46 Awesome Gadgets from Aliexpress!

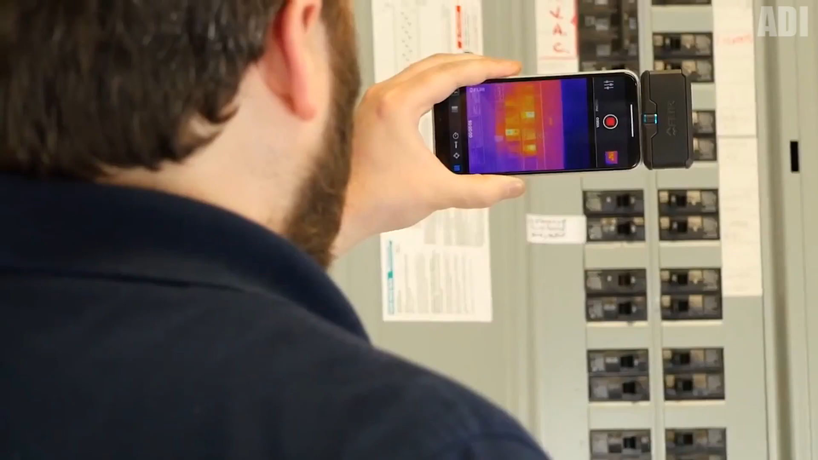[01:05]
Guys, just think, I managed to find a thermal camera.
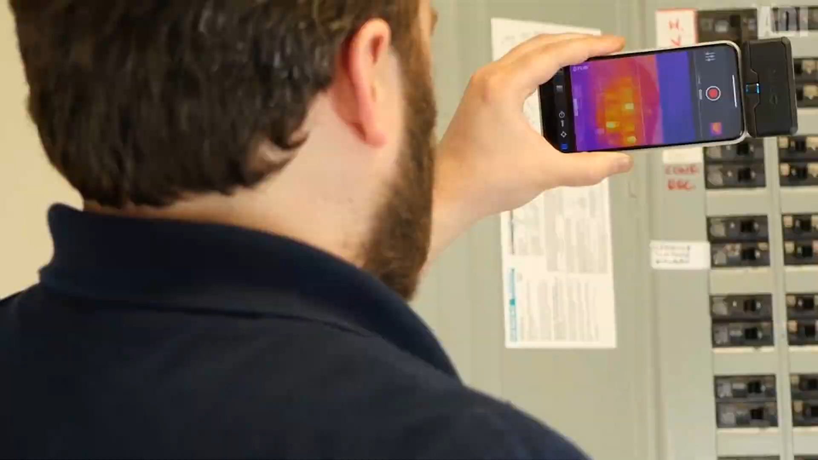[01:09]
Honestly, I have no idea why I need it and the temperature of which objects I'm going to measure.
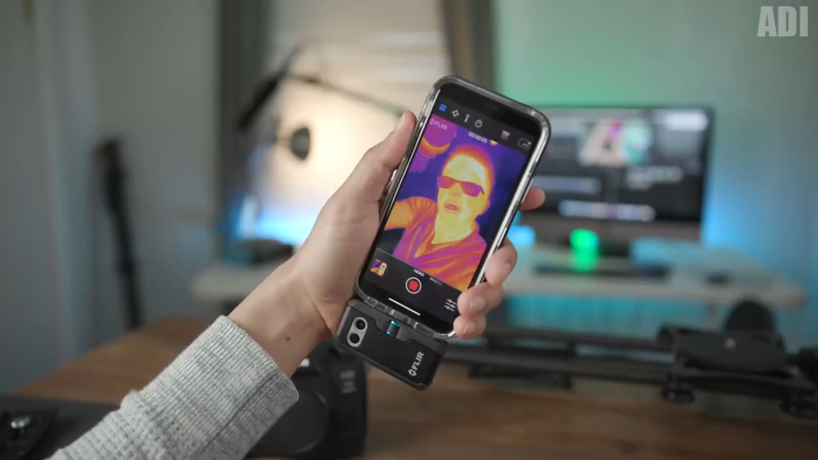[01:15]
But I'm curious to know how this whole thing will work on the phone.
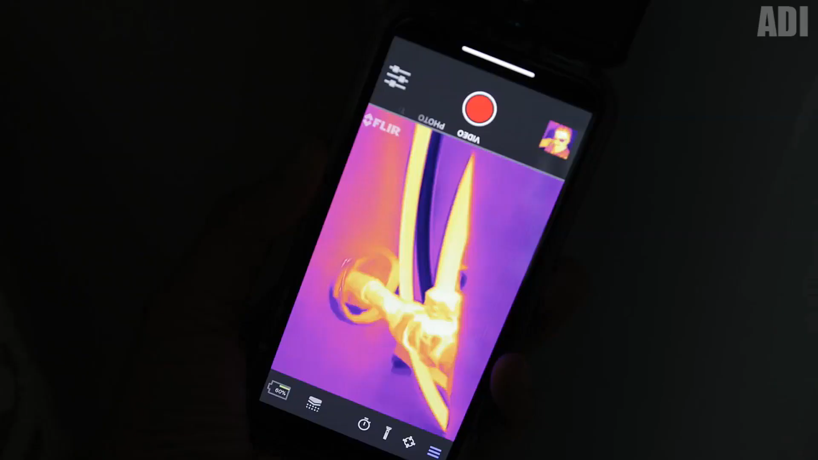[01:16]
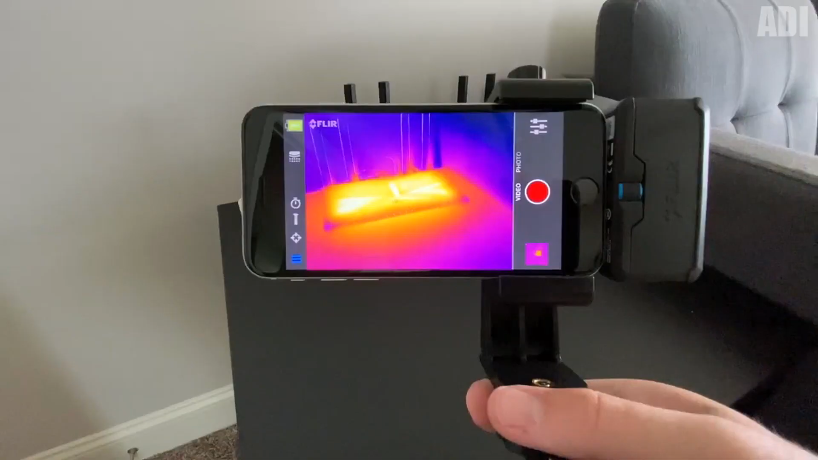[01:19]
The gadget itself is quite compact and has several types of connector.
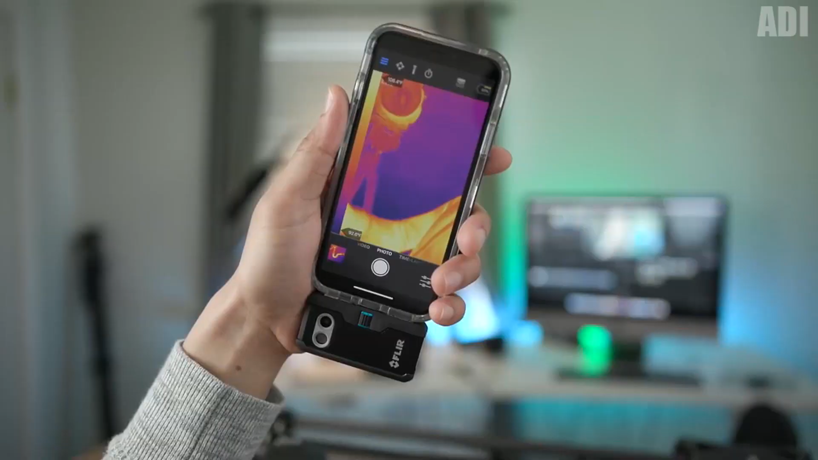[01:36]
It changes the temperature of objects from negative 20 to plus 400 degrees Celsius, which is pretty good for such a device.
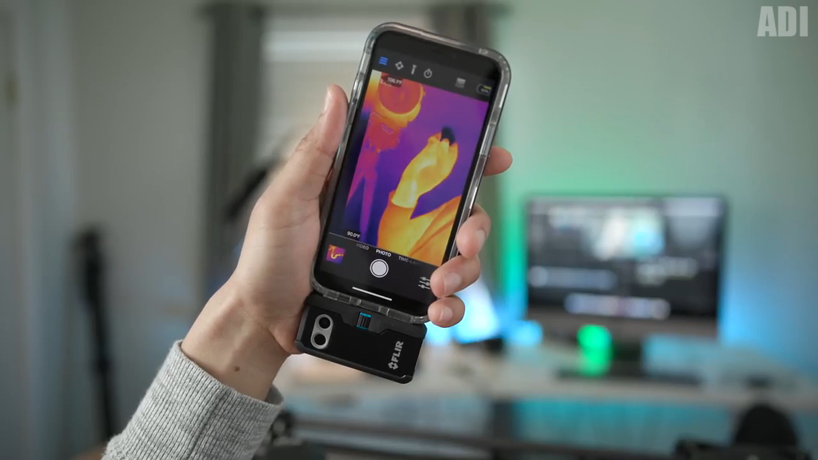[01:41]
In my humble opinion, this is a great option for household measurements.